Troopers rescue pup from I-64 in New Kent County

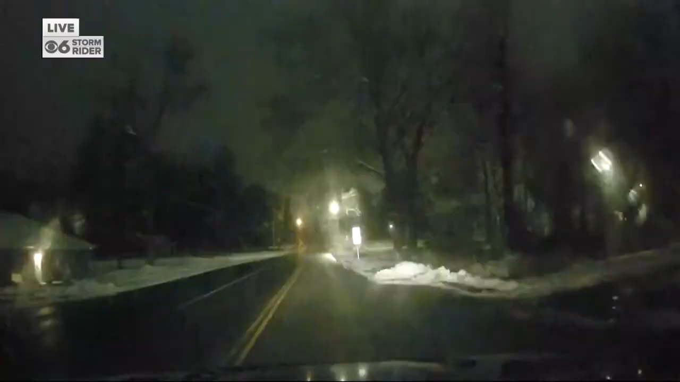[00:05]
I want to give you a look at the roadways. We're back on one of these neighborhood streets here off of Robius,
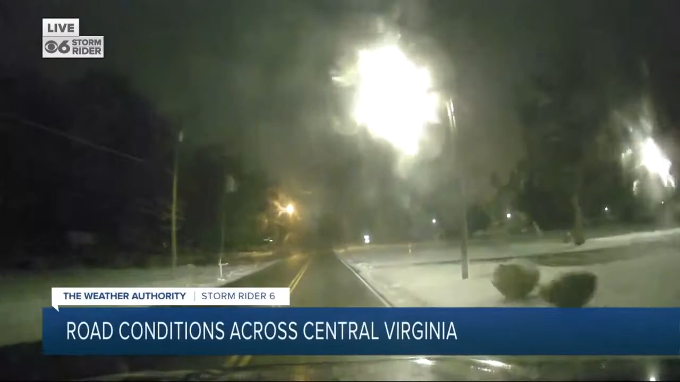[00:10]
and you can see that this one right here, I didn't see where we turned in Bonaire. This is old Bonaire Road, but you can get a good feel for what it looks like right now, crystal clear. A little bit of patchy spots here or there, but that's going to be expected on these back roads like this. Now, you can see that there is some snow pile and some buildup on the side of the roadways.
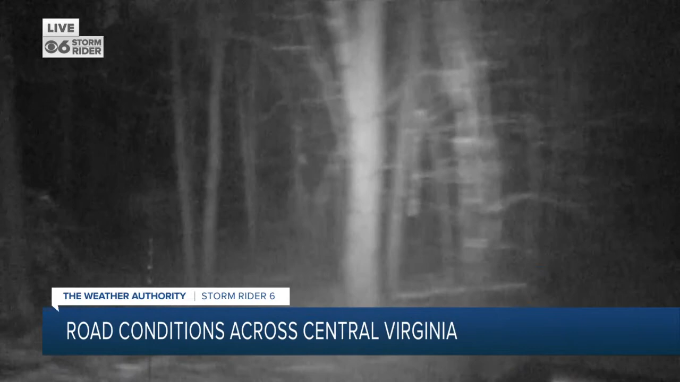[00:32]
That's obviously an issue as we're about to turn into this neighborhood street. We'll give you another look at why this is canceled for tomorrow here in Chesterville County. You can see exactly where this is at.